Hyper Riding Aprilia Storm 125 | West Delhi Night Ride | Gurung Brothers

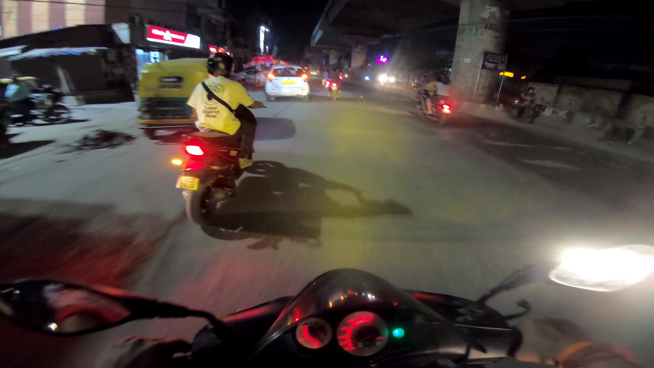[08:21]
वापिस से अपनी राइडिंग स्टार्ट हो चुकी है। भाई अपना वाइजर बहुत ज्यादा बोल रहा है,
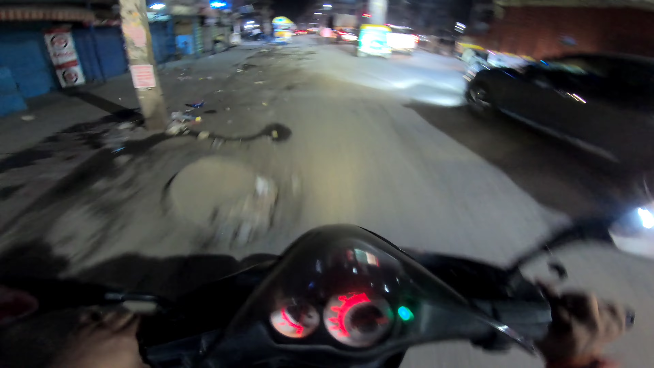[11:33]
ये अब थोड़ा खाली रोड मिली है फुल खेचा मारने का मौका आते हुए। ये अपने स्कूटी वाले दो भैया सही भगाते हुए, एक तो एक हाथ से चलाते हुए।
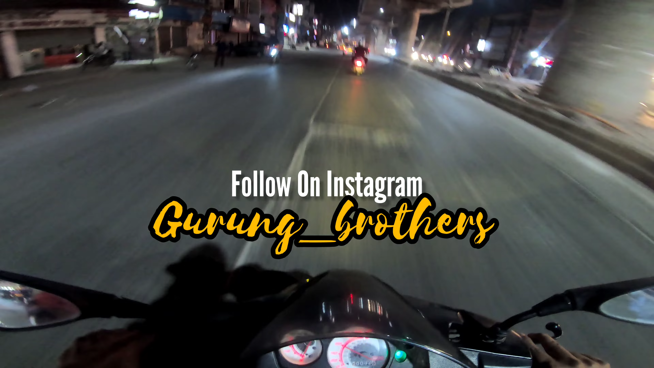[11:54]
अभी हम पहुंच चुके हैं उपचंदन, अभी हम पहुंच चुके हैं उपचंद नगर ईस्ट पे। ओ ओ आप पे इधर चेकआउट करना, इधर मिल सकता है खाने के लिए कुछ।
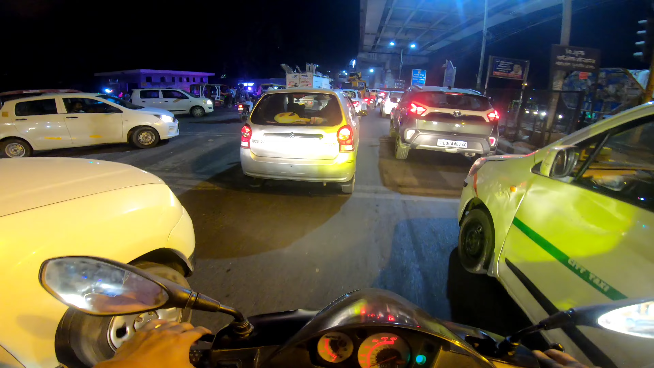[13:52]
मैंने सोचा मेरे को रोकने आ रहे हैं क्योंकि बहुत देर से रश राइड हो रही थी अपनी। फेरी रात को भाई कोई रूल फॉलो नहीं होता। कैसे चला रहा है भाई, एक हाथ में बच्चा।
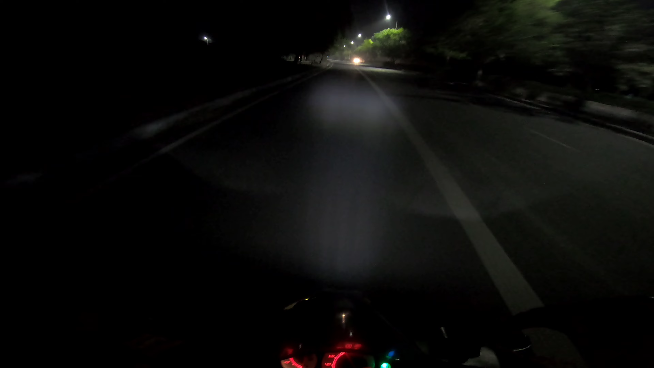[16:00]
बहुत दिनों बाद, 800 बाद अपनी अप्रिलिया चला यार, बहुत ज्यादा मजा आ गया। एंड गाइस ये रोड तो आपको जानी पहचानी लग रही होगी, तो इसी रोड पे हम लोगों ने ड्रैग रेस करी थी ओला वर्सेस स्ट्रॉन्ग की। जिसने वो ब्लॉग नहीं देखा था आई बटन का लिंक आ रहेगा, प्लीज जाके देख लेना। एंड वापिस से खेचा मारते एक बार और।
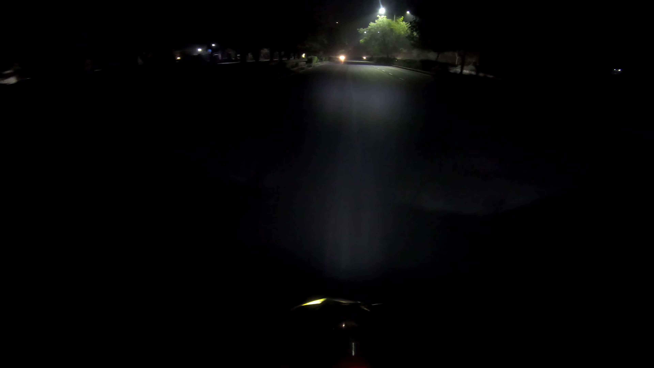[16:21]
ओ ये कौन है, रॉन्ग साइड आ रहा है क्या बंदा?